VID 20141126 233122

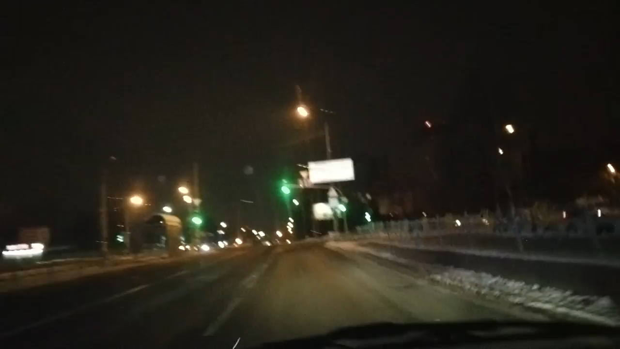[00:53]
тобто знаки ліворуч, праворуч, поворот заборонений. 28.31. Такі знаки судні, що це нові знаки стоять встановлені. 28.31. От тут бачимо,